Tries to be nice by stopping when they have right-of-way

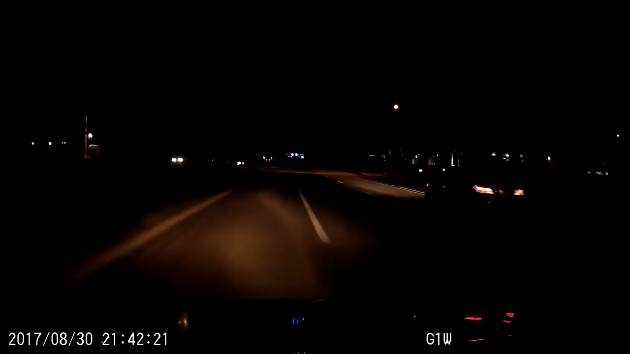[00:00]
So, Chipotle's got IVV? Uh, hold on. Yeah, there's some kind of issue with, like, allergies. Now, why are you... Yeah, don't do that. They have the right-of-way. Yeah, I know. That's what I mean. Why are they doing that? Now, do you need to start to move up? No, I'm not going to move up. Okay, good. They have no signage. Right. So, they have the right-of-way.